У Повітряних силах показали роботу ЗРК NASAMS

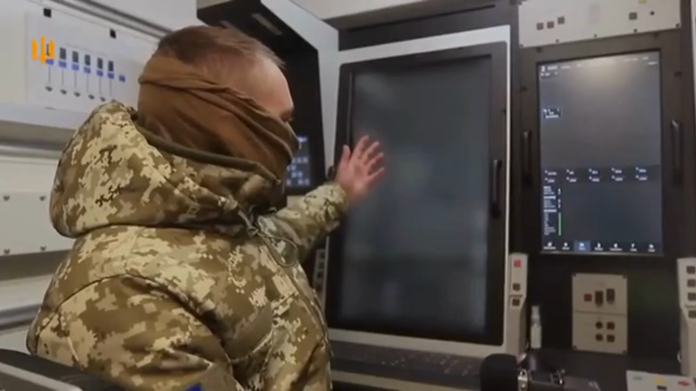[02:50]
Знаходиться повітряна обстановка, все відбувається дуже швидко, натискається на сіп,